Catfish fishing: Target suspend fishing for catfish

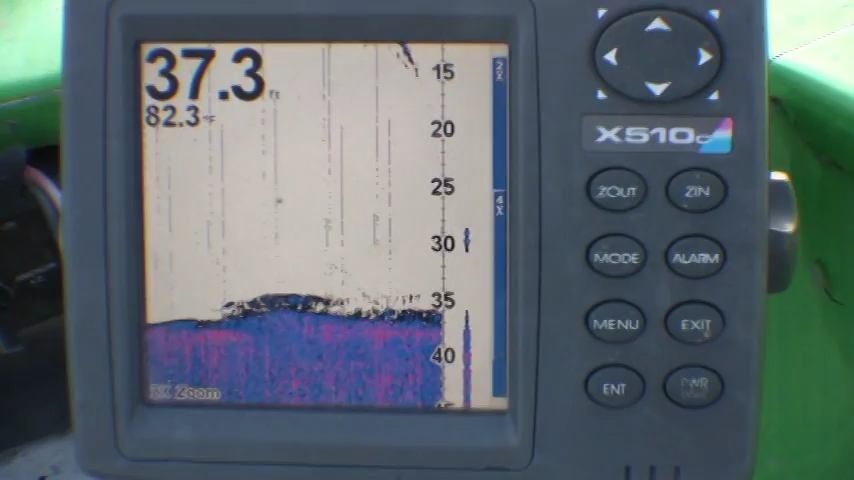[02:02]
On screen: depth 37.3 ft, water 82.3°F
Something down there that we're just kind of hovering around. Today I'm targeting log jams in deeper water. Just finding key pieces of structure like this and suspending baits over.
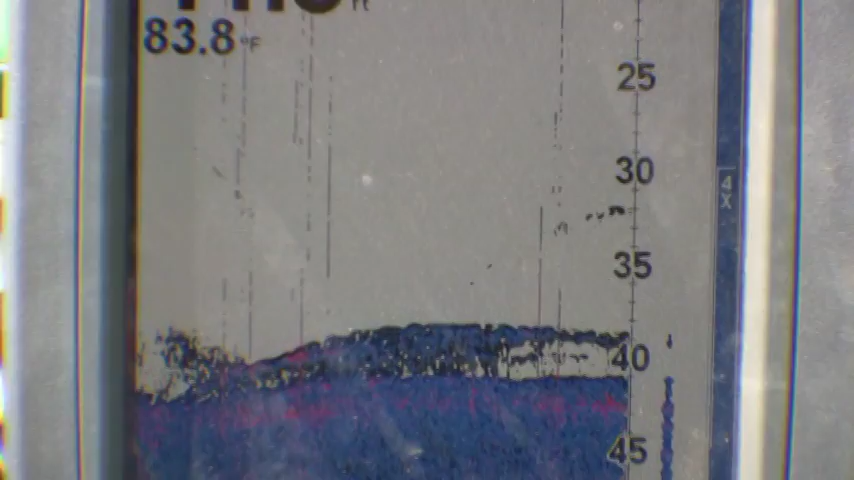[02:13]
On screen: water 83.8°F
And I'm using my trolling motor just trying to stay on top of them, just hovering over top.